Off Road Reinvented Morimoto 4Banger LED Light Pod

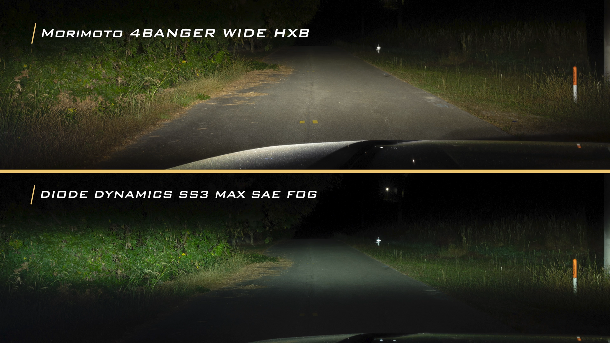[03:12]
competition in every category producing the highest intensity and the most usable beam pattern in other categories such as a spotlight yes there are options out there from competitors that do outnumber the four banger
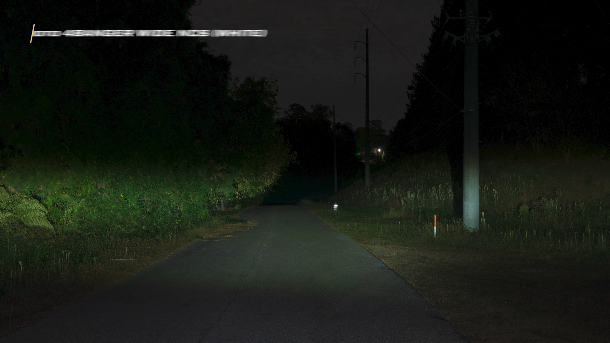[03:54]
light and we're currently in the process of validating this with a third party we never intended to outdo the alternatives in a numbers game of sheer width and we didn't however we did create an LED pod that
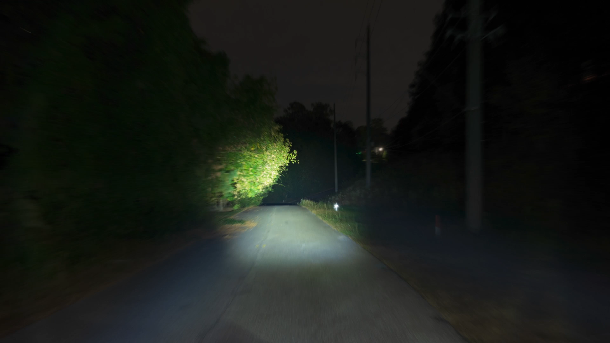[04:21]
patterns available from competitors that do produce more peak intensity but the heavy focus into a central hotspot dilutes their ability